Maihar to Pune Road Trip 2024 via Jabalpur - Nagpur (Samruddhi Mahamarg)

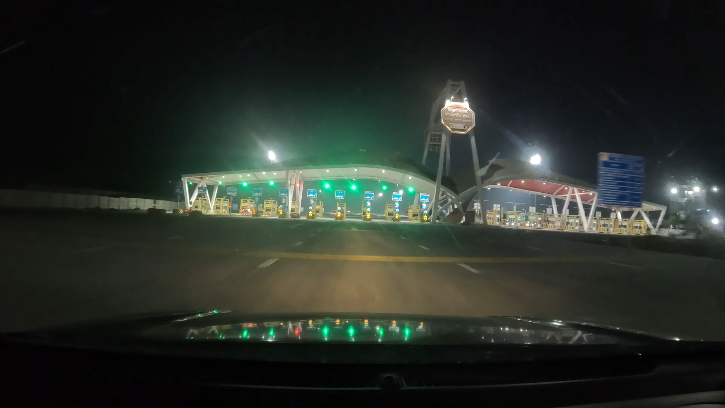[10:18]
तो सामने है नागपुर का एंट्री टॉल और यहां
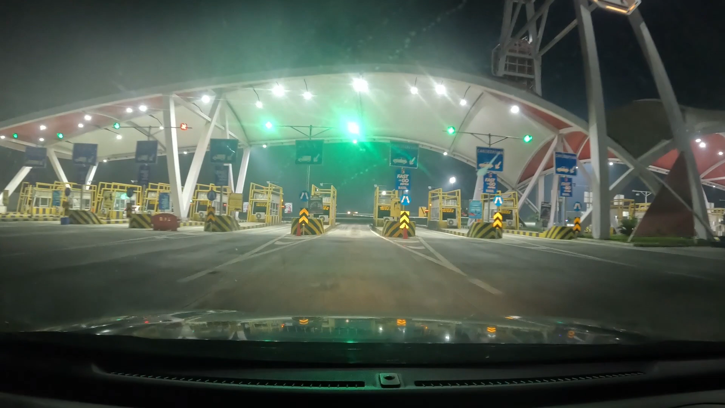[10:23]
पर एंट्री होगी और जब भी इस
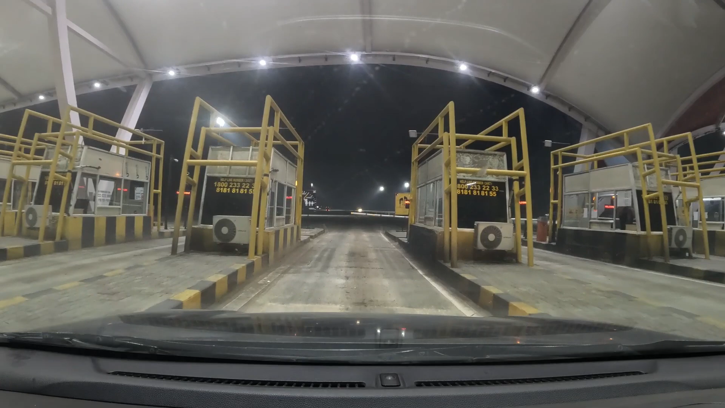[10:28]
हाइवे से एक्जिट करेंगे हम लोग तो जितना भी ट्रावल किया है तो
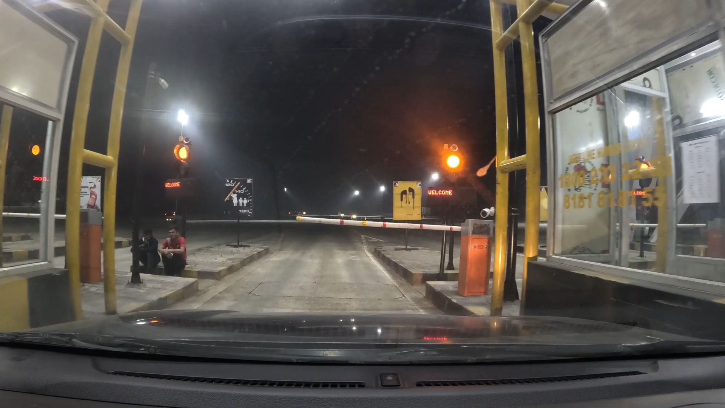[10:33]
पर किलो मेटर के इसाब से वह चार्ज डिटक्ट होगा ऐस वन
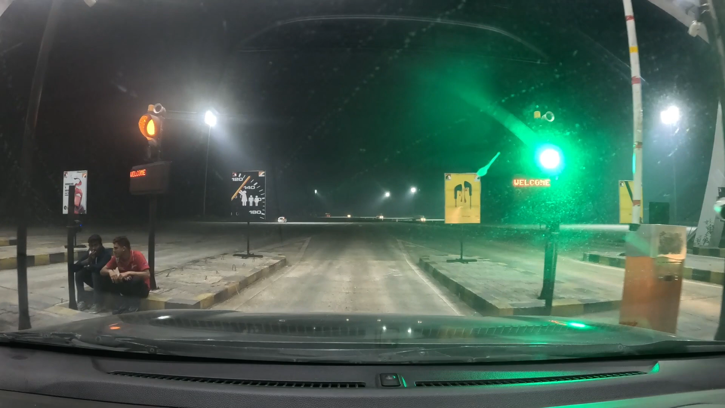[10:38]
पॉइंट सेवन रुपीस पर किलो मेटर का चार्ज है
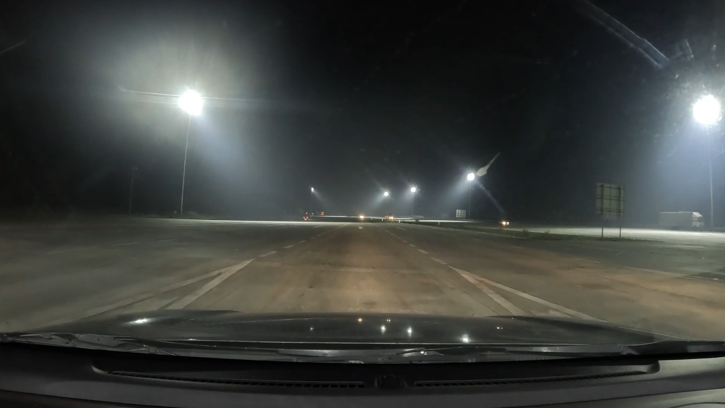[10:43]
इस हाइवे पर जैसे एंट्री टॉल आता है तो लेप्ट हें साइट पर है पेट्रोल पंप अब क्यूंकि समृद्धी हाइवे पेट्रोल पंप बहुत ही कम है तो बेटर है कि पहले ही फूल टैंक करा ले तो
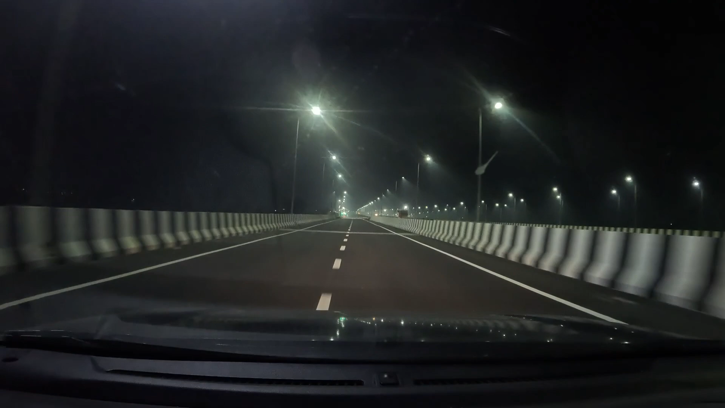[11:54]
तरह अ अब यहां से लेफ लेंगे और वर्दा सिटी कि तरफ आउपका भाट्रा का अब यहांसे लेफ लेंगेश। आप आप शिटी कि तरफ
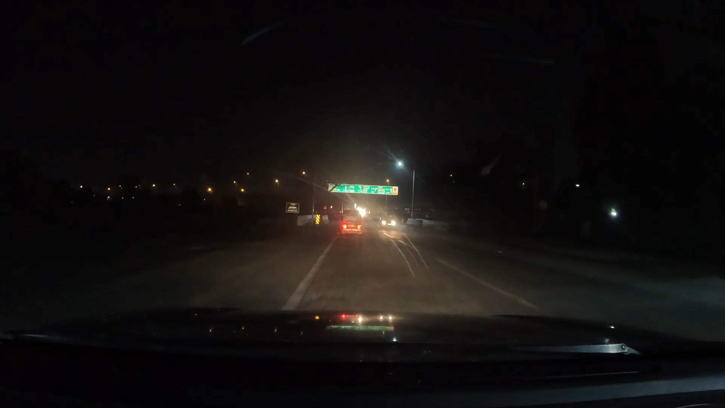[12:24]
कि सो फाइनली वर्धा आ गया है अब आज डिनर करके यहीं इस्टे करेंगे फिर कल मॉनिंग में यहां से स्टार्ट करेंगे पूरी की जरुनि देंग है है कि
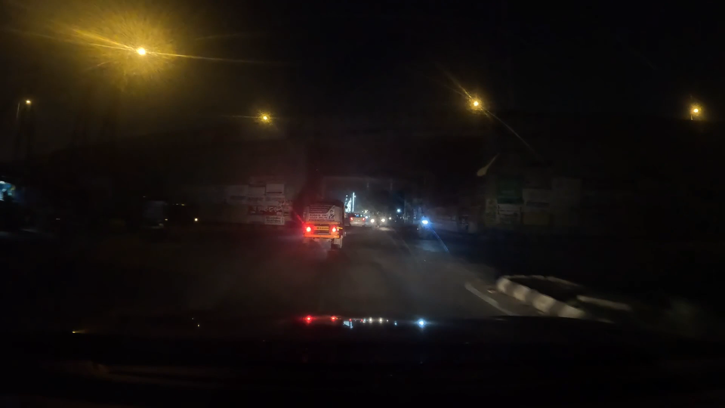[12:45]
तो जाबर करेंगे थे वर्धा में दोग रुक गया थे और वर्धा
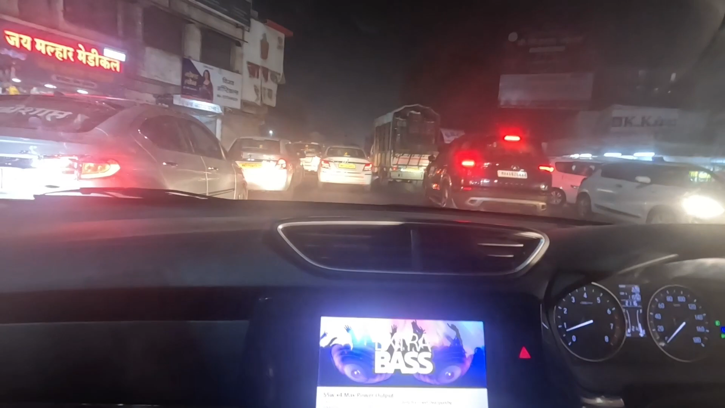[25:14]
पुने के बहुत ट्राफिक मिला हमें और अभी शिक्रापूर में हैं और यहां तो हमेशा ही ट्राफिक रहता है
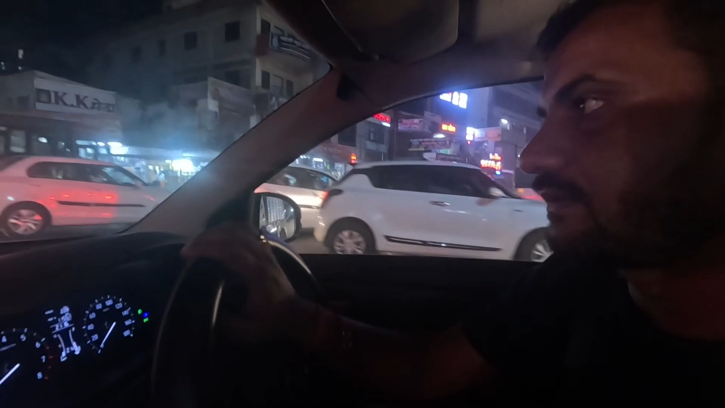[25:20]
तो अलमॉस्ट मान के चलिए आपकी अगर वही अगर हम दिन में निकलते हैं जब तो एहमदनगर से पुने से अमदनगर पहुचने में करीब साड़े चैसे तीन गंटे अभी हो गया है और
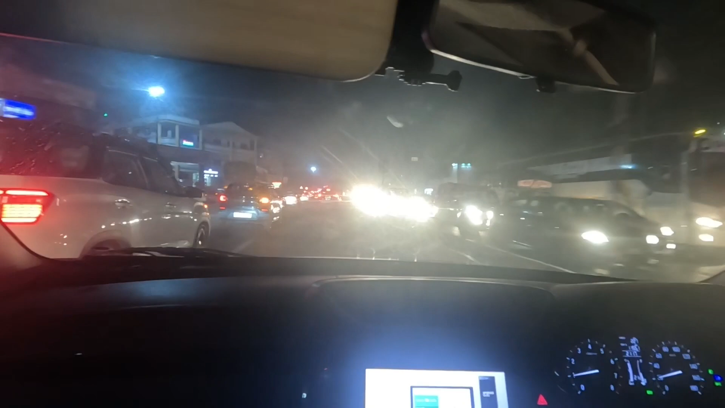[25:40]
एक गंटे और चार गंटे लग जाने हैं चबर जास यहां कर ट्राफिक तो बेटर यह है कि अवाइट करना चाहिए कि कि अब भी आप एक एवनिंग
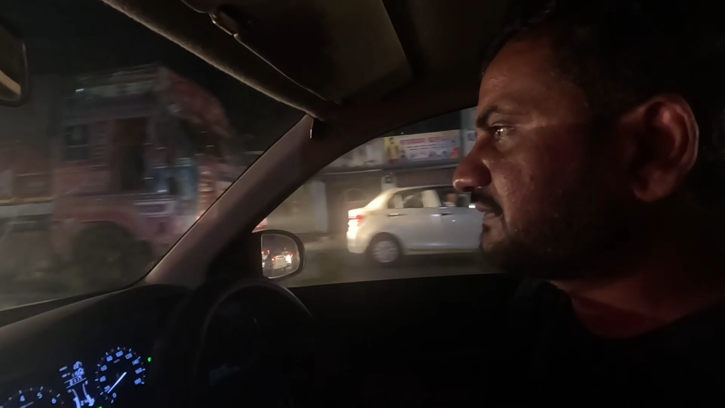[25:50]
टाइम नहीं वा तो नहीं हुआ लेकिन कोशी से करना चाहिए कि इविन टाइम में या फिर एविनिंग टाइम ना पहुचके फ्टोड़ जलदी निकल गया हुचकर अगर हम लोग तो